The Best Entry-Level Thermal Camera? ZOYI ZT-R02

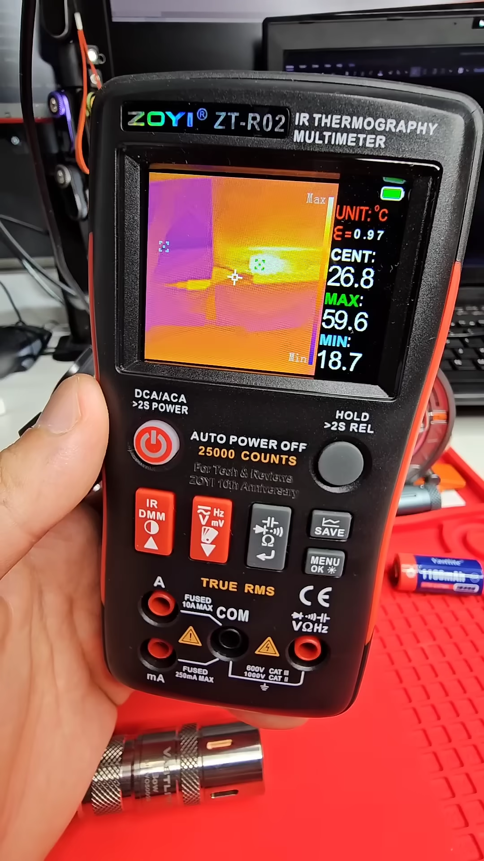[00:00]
On screen: max 59.6°C, min 18.7°C
Hey guys, this is the Zoyi ZT-R02 and it's a thermal imaging multimeter as you can see.
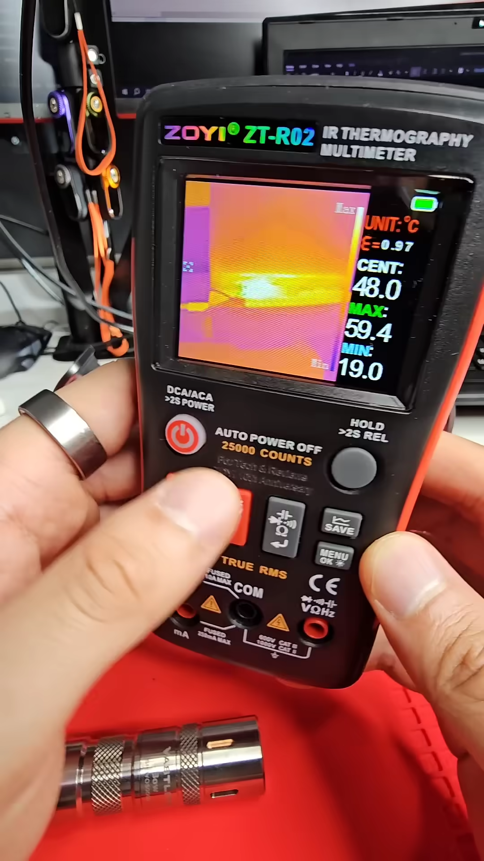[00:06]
On screen: max 59.4°C, min 19.0°C
And let's bring this over a little bit so you can see on my computer I've got a flashlight there
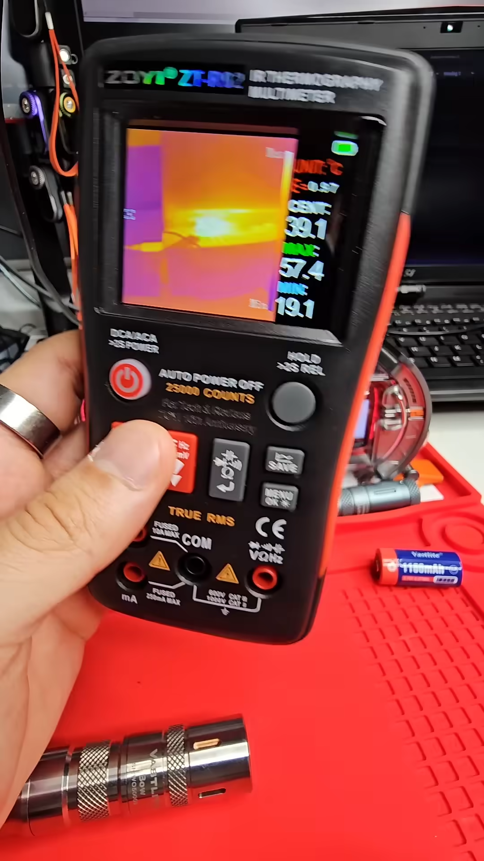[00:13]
On screen: max 57.4°C, min 19.1°C
and it's on and it's measuring 57.7 degrees Celsius.
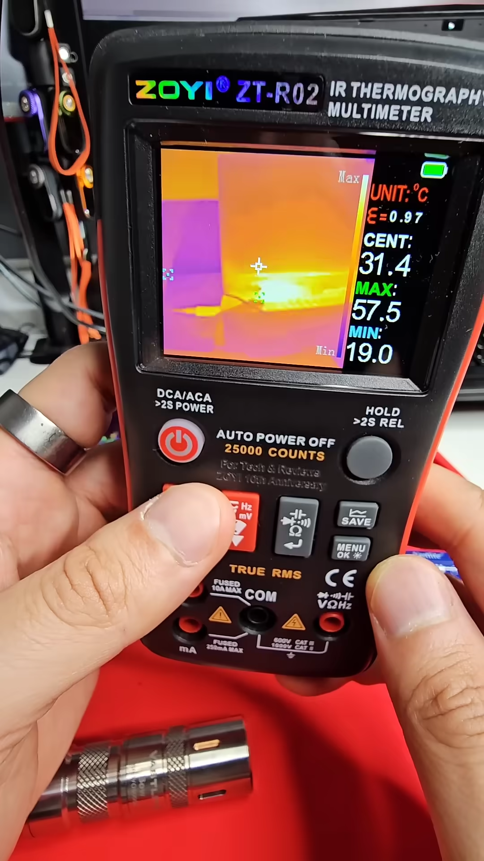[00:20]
On screen: max 57.5°C, min 19.0°C
Okay, you can go in and set the emissivity, a few other bits and pieces in here as well.
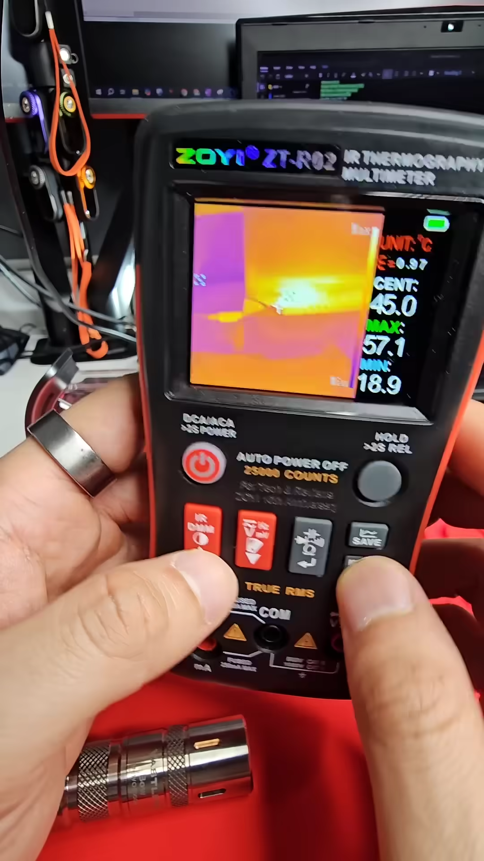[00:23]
On screen: spot 45.0°C, max 57.1°C, min 18.9°C
So if you go through the menu, emissivity, the distance, which also influences the accuracy
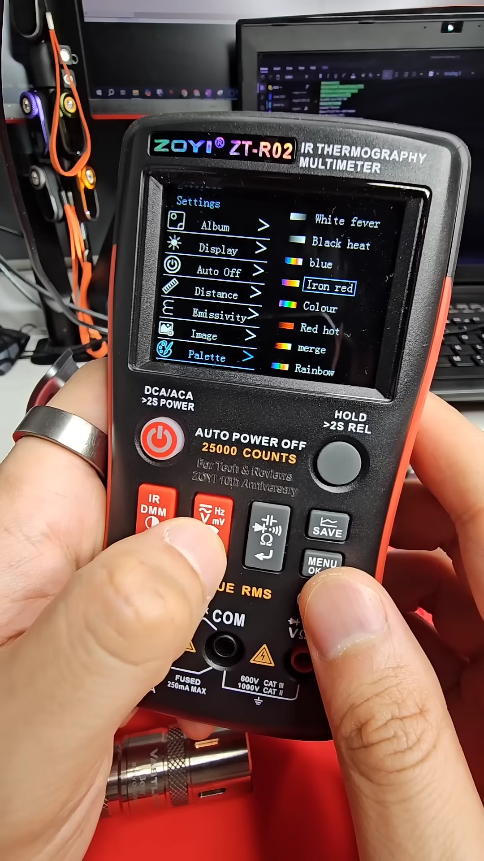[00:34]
of the measurement and it's just so easy to use.
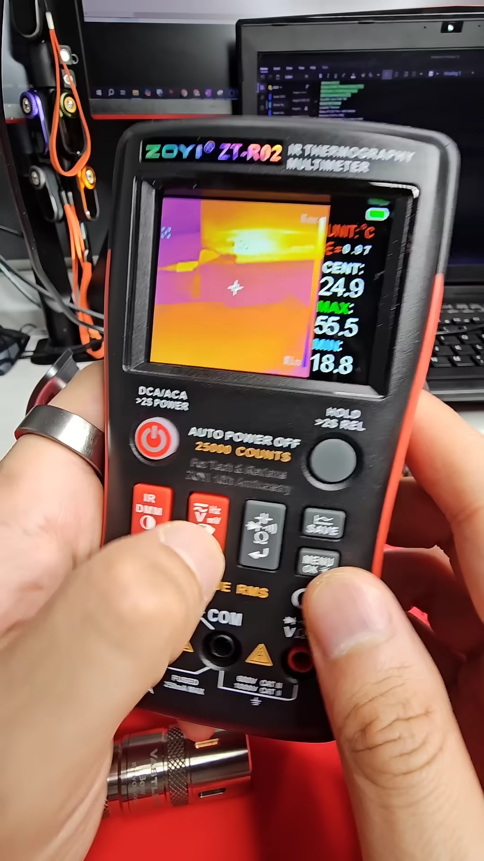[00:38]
You can also hit this button here and you can cycle through a few other color palettes.
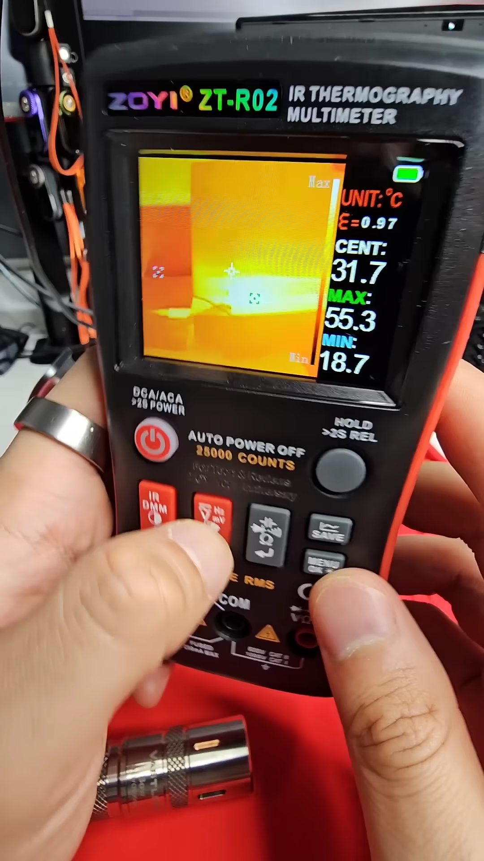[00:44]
On screen: max 55.3°C, min 18.7°C
Okay, 96 by 96 thermal resolution.
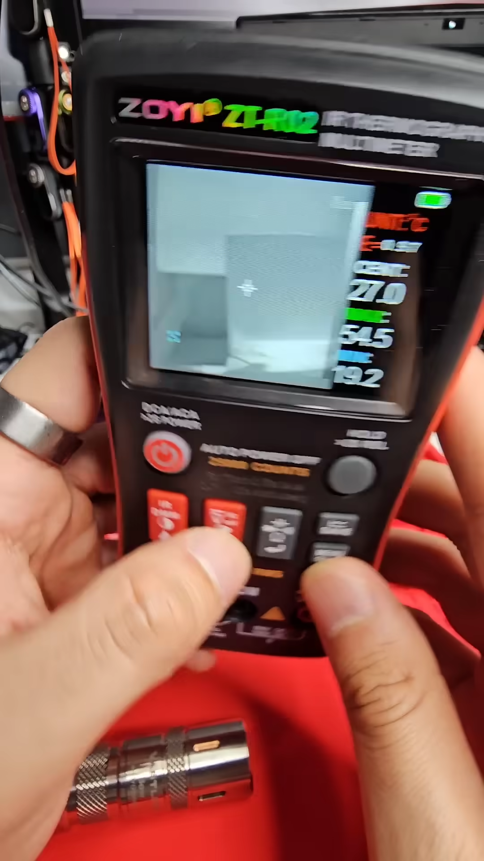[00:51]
And I'm just surprised how clear everything looks, even at this resolution. It's a big improvement over their ZT-R01, which was fairly accurate in terms of temperature measurements,
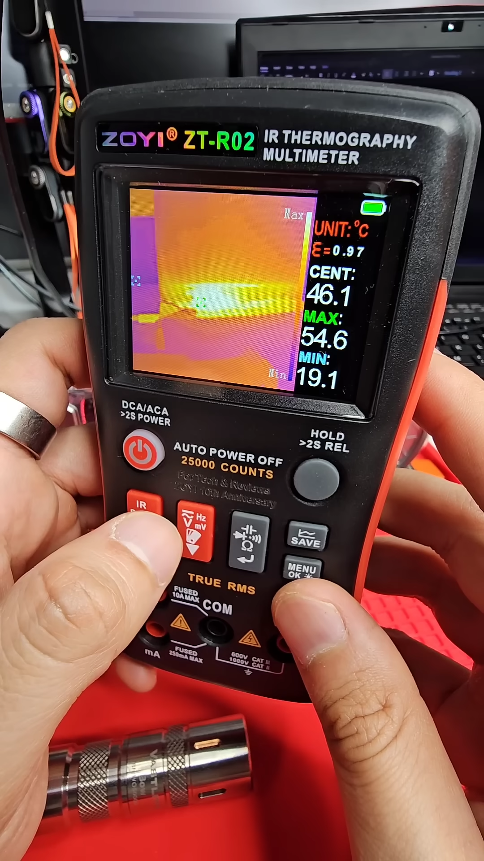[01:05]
On screen: max 54.6°C, min 19.1°C
but it was difficult to see what you're actually looking at just due to the lower thermal resolution.
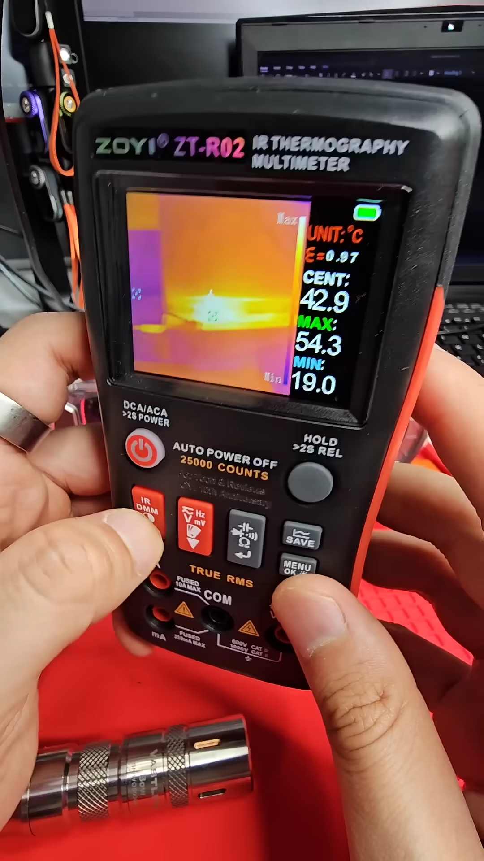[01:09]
On screen: max 54.3°C, min 19.0°C
And you can swap, you know, change this as well. And it's like this brightness setting. So you can lower it really down in there as well. I tend to just keep it on about 50, maybe 50, 60 percent.
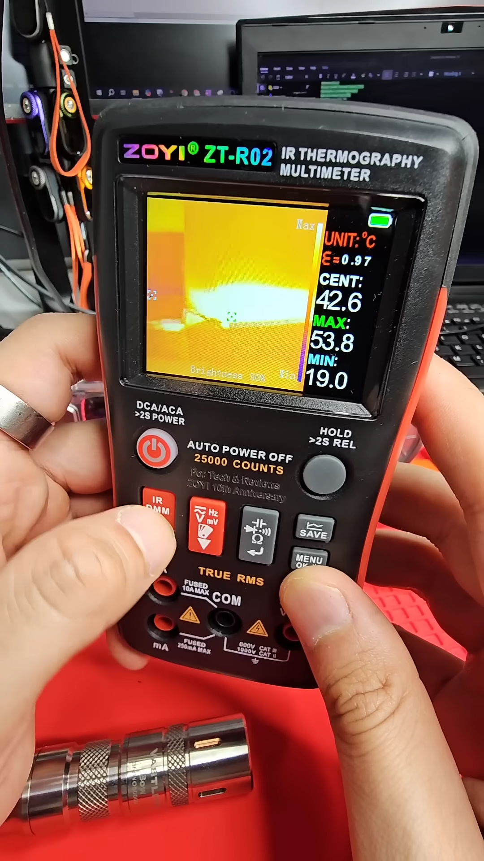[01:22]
On screen: max 53.8°C, min 19.0°C
Like that's way too much. Okay.
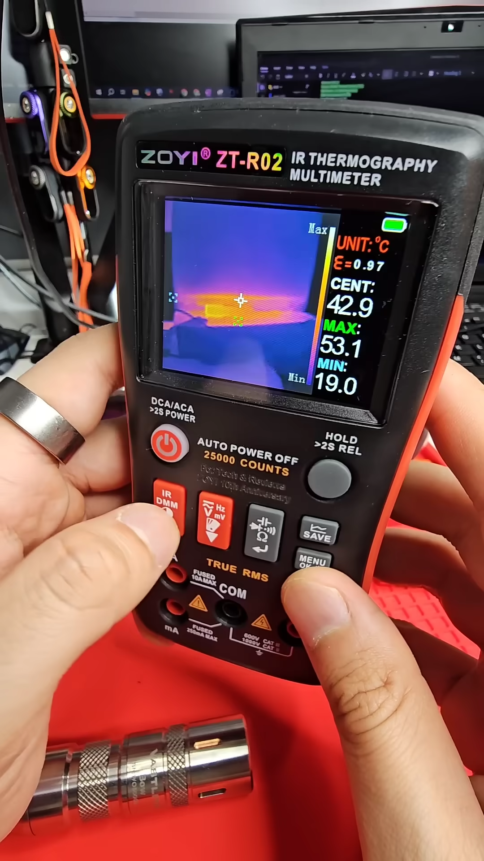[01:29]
On screen: max 53.1°C, min 19.0°C
But yeah, I think this is a really cool little device, especially if you're someone that, yeah, it's just looking to get into thermal cameras. And, you know, you're also looking for a multimeter. The performance on this thing is, as you can see, pretty impressive for what it is.
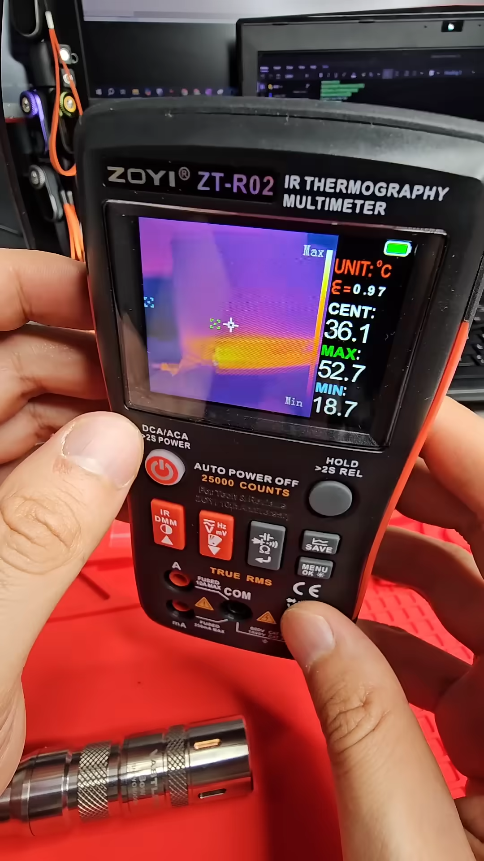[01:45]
On screen: max 52.7°C, min 18.7°C
25 hertz, I believe. So it's quite smooth, buttery smooth playback.